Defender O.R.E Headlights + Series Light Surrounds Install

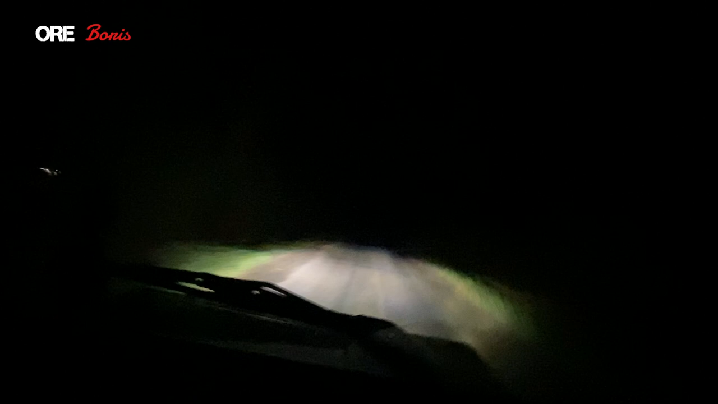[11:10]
So this is a dip beam. It may not be fully aligned properly, but it's looking absolutely fantastic. You can see there's a very sort of straight line, which is great, because that means no one's going to get dazzled by them, and it's very crisp. So if we move into the full beam, that is absolutely brilliant. Look at that. There you go. So just dip them down. See? No problems at all. And then back up again, driving down, and then we can have the spotlights on as well, if you want.
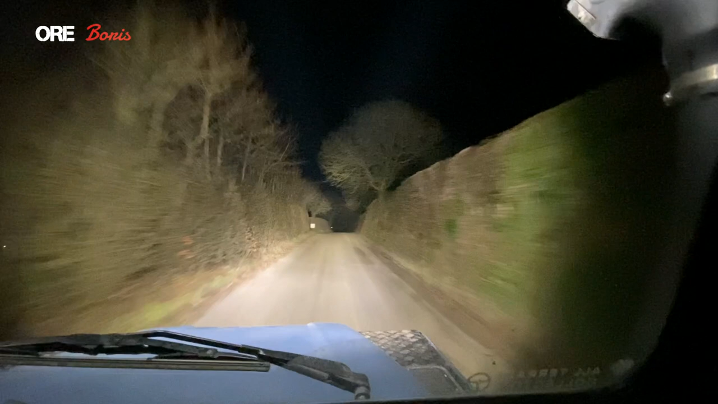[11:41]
And then spotlights off. This is absolutely fantastic. The difference from those original lights is crazy. It's a shame I don't have any footage to show you the difference.